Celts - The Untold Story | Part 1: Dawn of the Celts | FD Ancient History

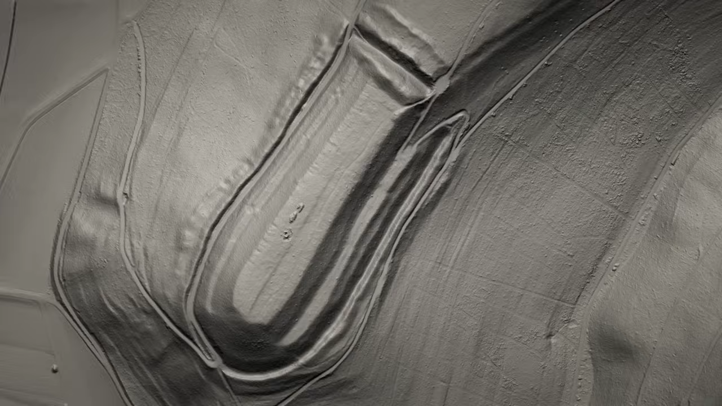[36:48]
There are none of the tell-tale signs. No houses were built here.
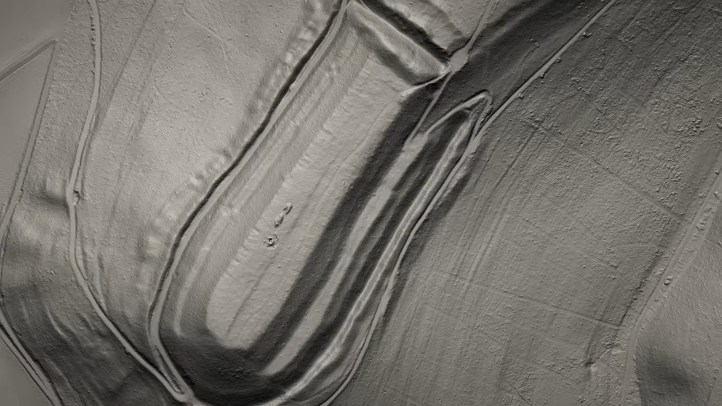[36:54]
No nearby water sources essential for everyday life.